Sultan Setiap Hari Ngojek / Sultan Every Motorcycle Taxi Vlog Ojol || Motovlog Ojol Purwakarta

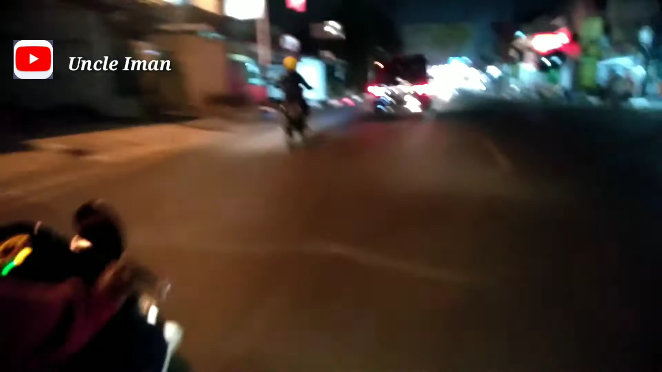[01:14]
Oke. Okay. Alhamdulillah tuh teman angkol juga dapat itu. Dapat ini si Wuduk.